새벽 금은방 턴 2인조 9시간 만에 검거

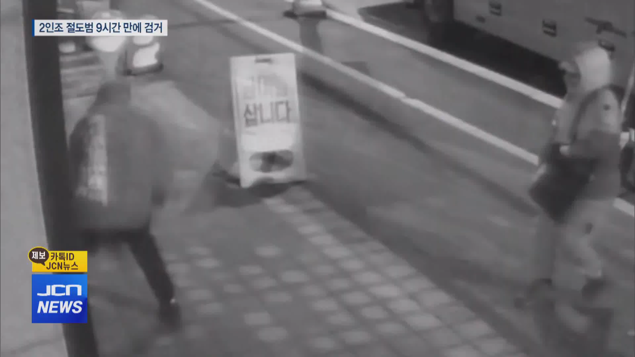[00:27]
두 사람이 유리로 된 출입문을 부수고 매장 안으로 침입합니다.
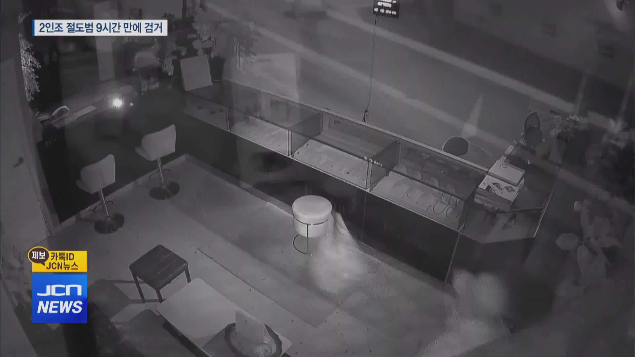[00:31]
미리 준비한 망치로 진열대를 파손한 뒤
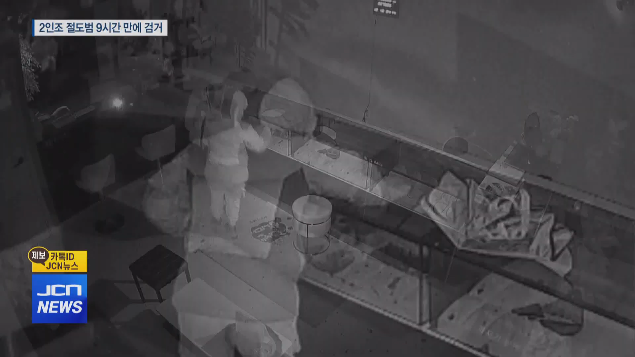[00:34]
들고 온 가방에 목걸이와 팔찌 등 귀금속을 쓸어 담습니다.
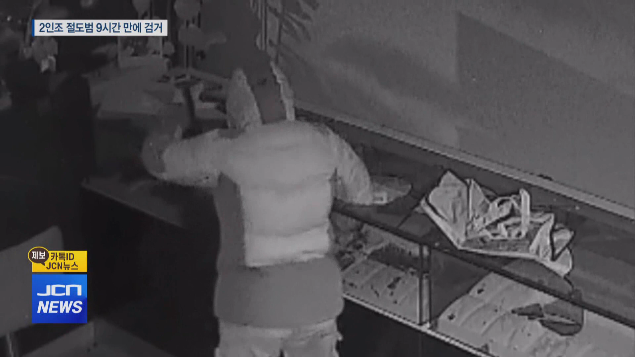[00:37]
절도범 중 한 명은 진열대를 뛰어넘어 계산대 서랍도 뒤집니다.
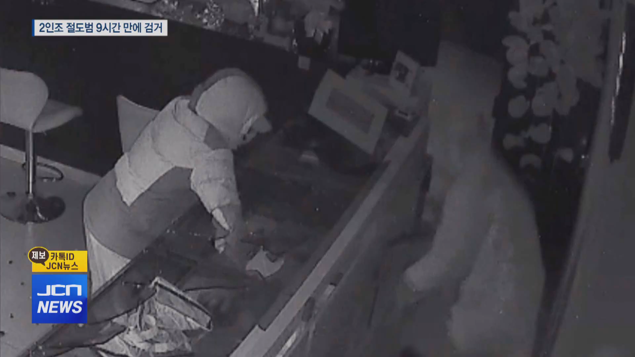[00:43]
이들이 귀금속을 훔쳐 달아나기까지 걸린 시간은 1분도 채 되지 않습니다. 인조 절도범이 훔쳐 달아난 귀금속은 660만 원 상당.